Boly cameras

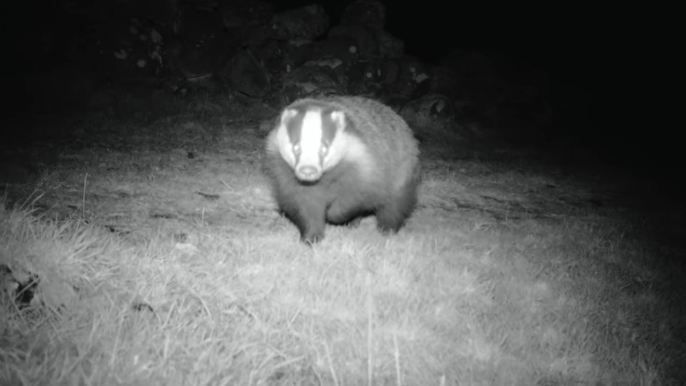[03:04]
This will show you all the photographs you've taken and you can scroll through them by clicking up and down on the circular dial. If you've got video footage you can watch the videos by pressing the camera button on the right hand side of the screen.